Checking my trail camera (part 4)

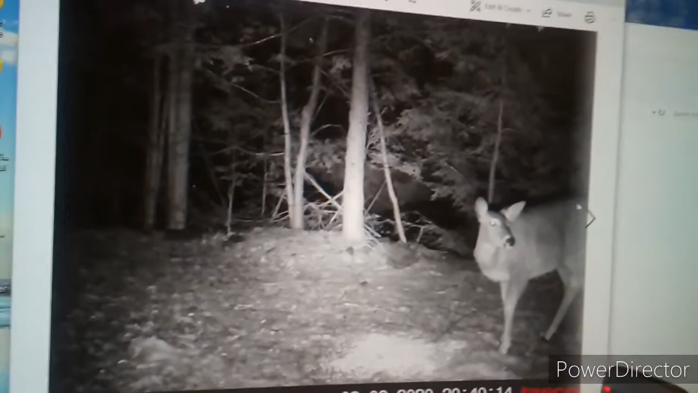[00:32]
A nice doe, or buck, can't tell. You can't really tell. Because of the bucks losing their antlers. Munch and crunch, munch and crunch. Munch. Munch. Munch. Munch. Munch.
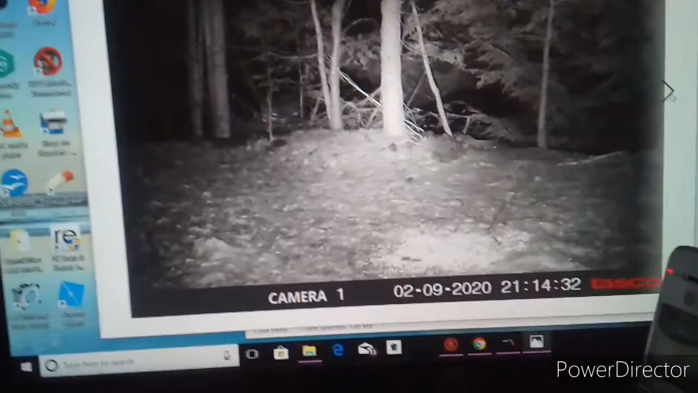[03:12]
Hmm. Very interesting. Oh. Picture of snow. Great. Oh, it's bright out.
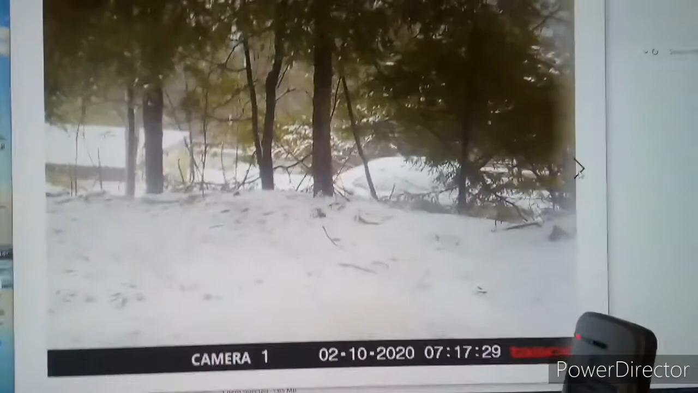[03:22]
Oh, this is at 7 in the morning. There's nothing here. Why is he taking pictures? This is stupid. The corn. There's a rabbit. Okay.
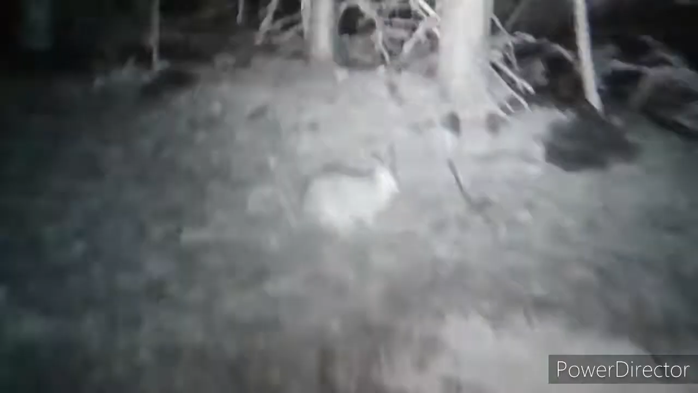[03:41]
Oh, juicy to rabbit. The big Chungus.
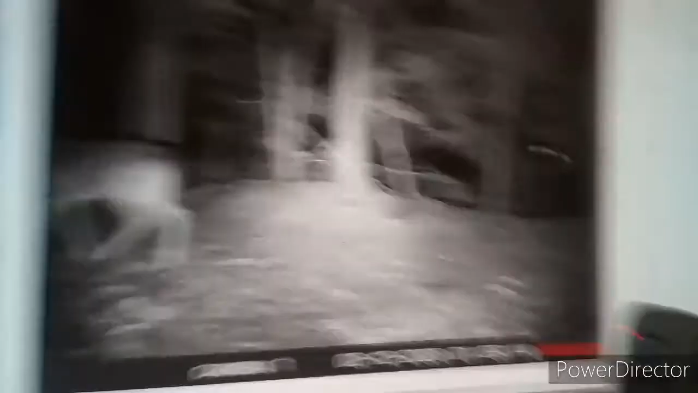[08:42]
That's a guy I think grandma I think it's a guy Yeah Because don't you see it? There's a rabbit. It was there ever through the whole time No, he wasn't
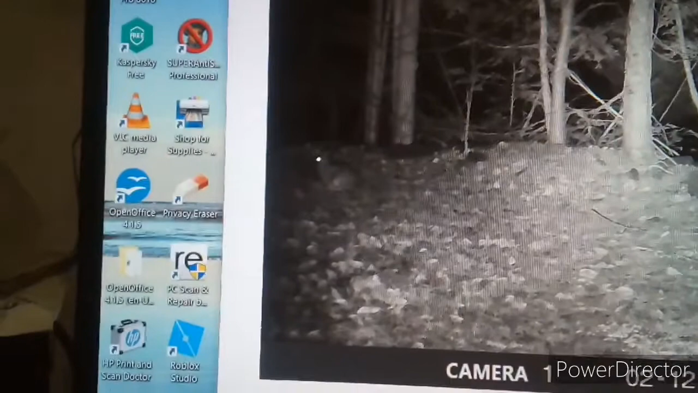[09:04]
He's there now and he's gone And then there's this deer Where's that deer? I'm not here I'm not
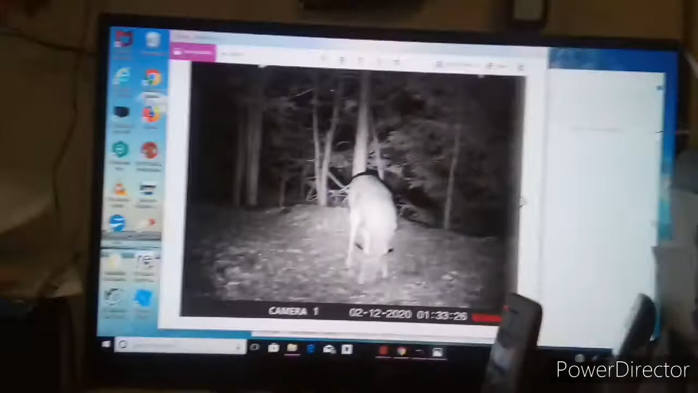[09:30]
here Wait there's four now Wait there's four now Wait a minute Wait there one of them is definitely a buck Because we only have I think three dollars on our property There's four There's four Then there's definitely a buck up here
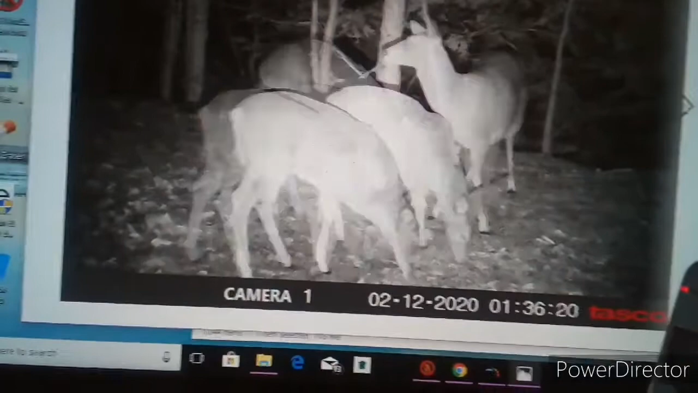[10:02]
One of them is a buck Well two of them are a buck You know you're doing good when you've got four deer at your trail camera pictures And then two
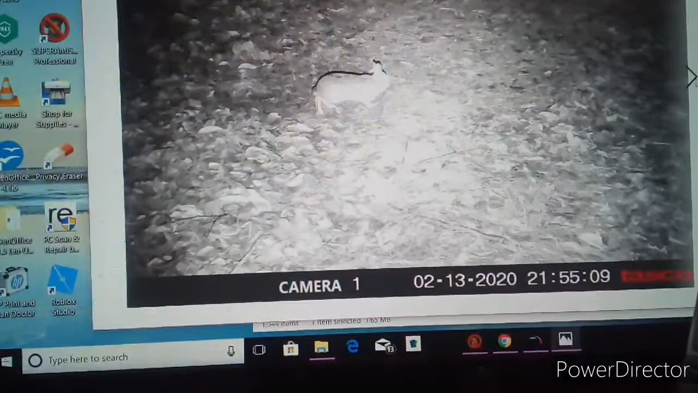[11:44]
That's a close-up picture of a rabbit.
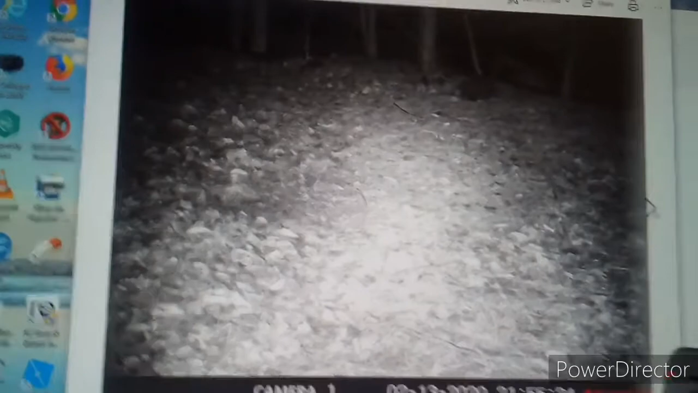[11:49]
And he's back. And there's a deer. That is a delicious fox. And then, wait, wait, was there something?
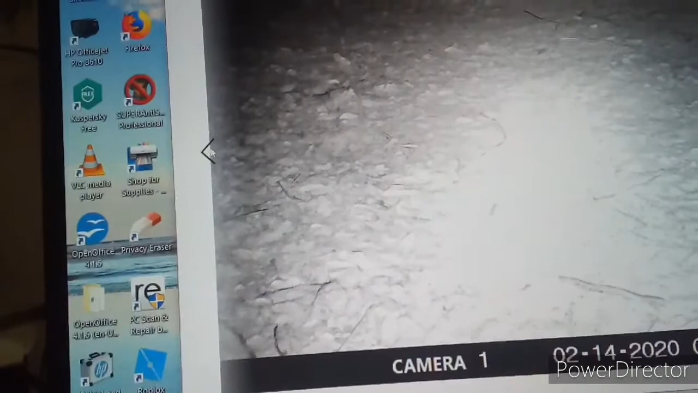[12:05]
There is something there. There is something right there, cause watch this.
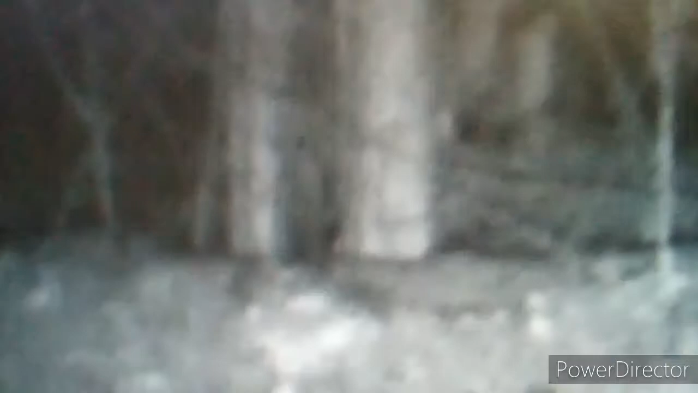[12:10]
It's gone.
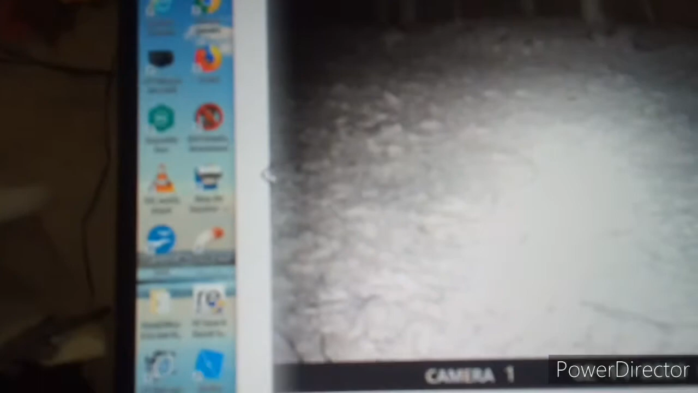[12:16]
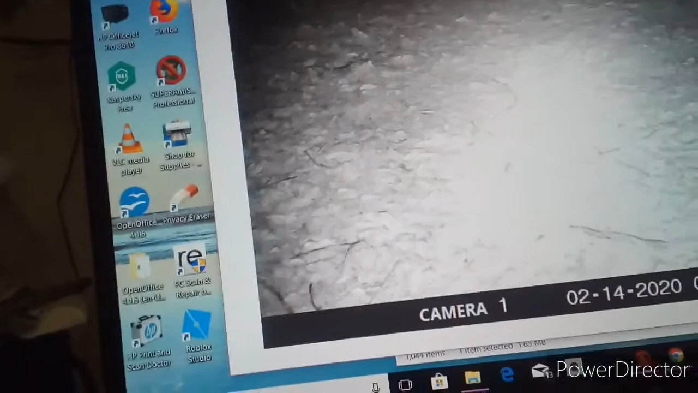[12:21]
I don't know what it was.
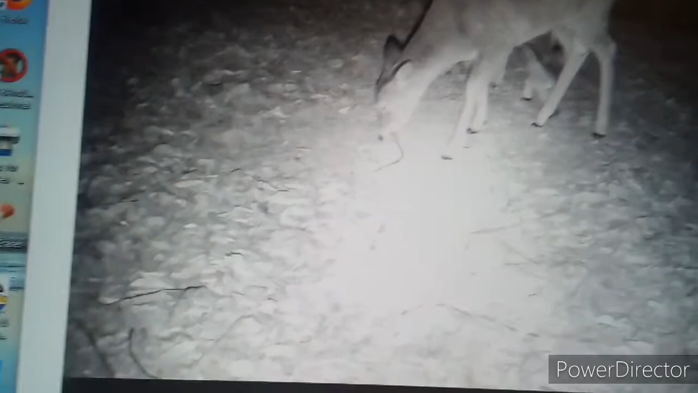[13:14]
Grandma, do you see two deer? I see a lot of legs. One deer, two deer. Oh, that's the head and the ear I see deer. Now there's three deer.